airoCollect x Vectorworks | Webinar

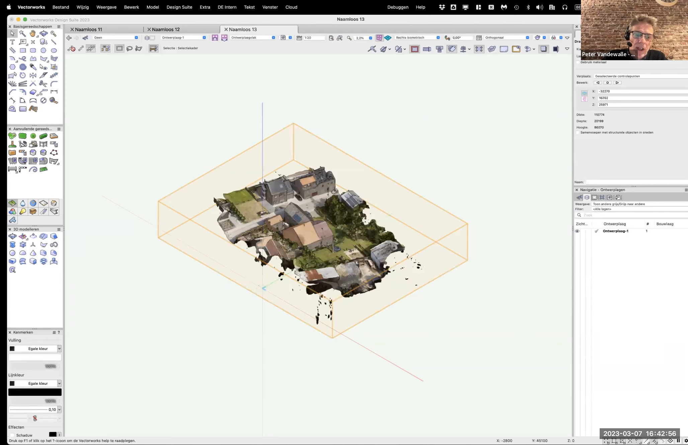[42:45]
dan zie je dat we dus wel een model krijgen eigenlijk. En dit is wel degelijk wel een 3D-model.
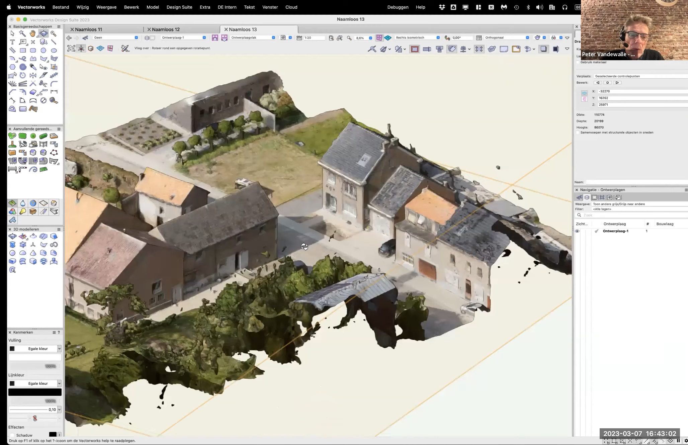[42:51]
Zij het, moet ik zeggen, vereenvoudigd zoals je kan zien.
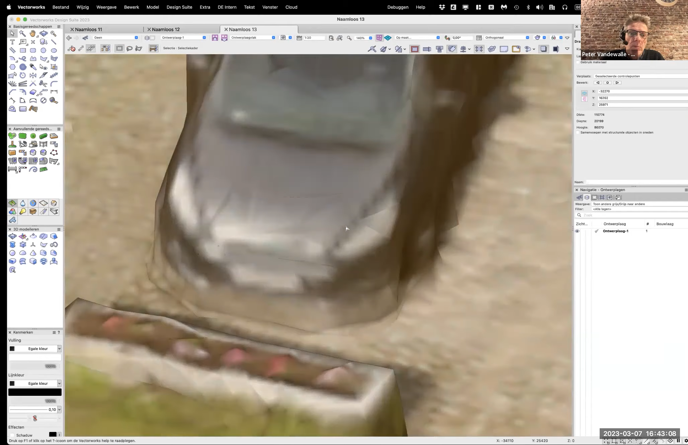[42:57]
Die wagen is niet perfect scherp afgeleind, maar het is wel een volledig model.
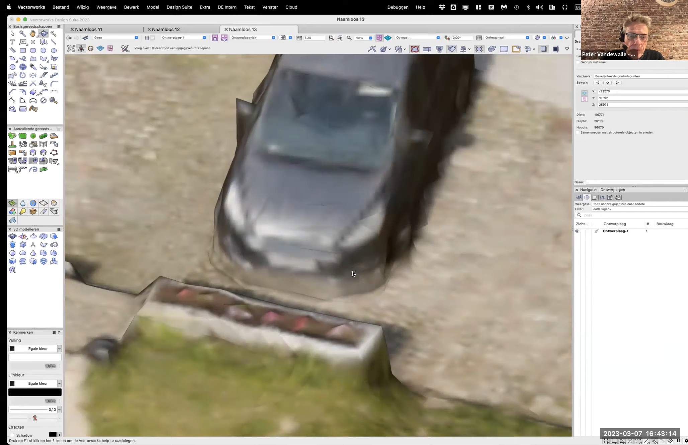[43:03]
Dit zijn vlakken, dit zijn niet punten.
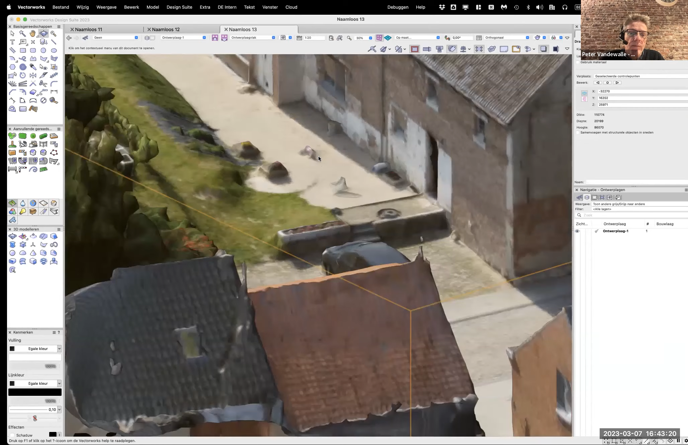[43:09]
Ja. Dus als je dit nu wil gaan gebruiken om bijvoorbeeld je ontwerp daarin te gaan inplanten, zodat je dan daar een totaalbeeld van kunt maken naar een klant toe, dan is dit uiteraard wel bruikbaar. Dat is ongeveer wat ik nu weer te vertellen had over het hele verhaal iRecollect in combinatie met Vectorworks.